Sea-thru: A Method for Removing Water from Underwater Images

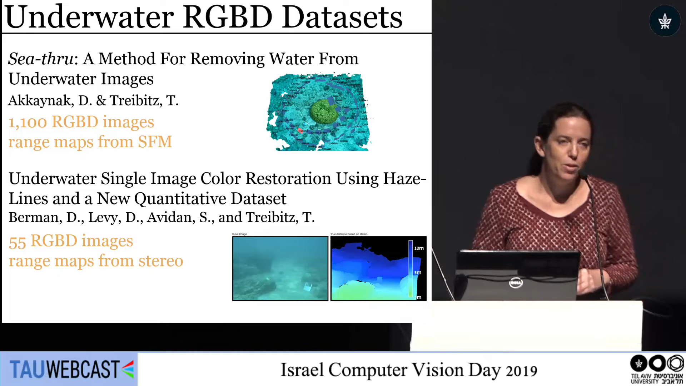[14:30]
One of them was constructed in a project with Dana and Shai. Dana is here and Shai. So they're available online. Everything is linear. All the distance maps are there, so you're welcome to play with them. And the second thing is you can also join our lab